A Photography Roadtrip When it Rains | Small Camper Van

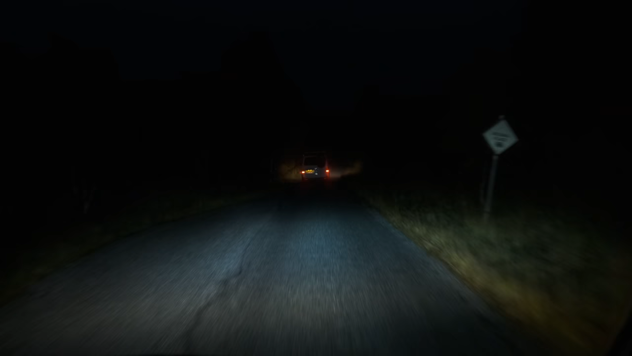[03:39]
it was time to drive through the darkness and find a park-up for the evening.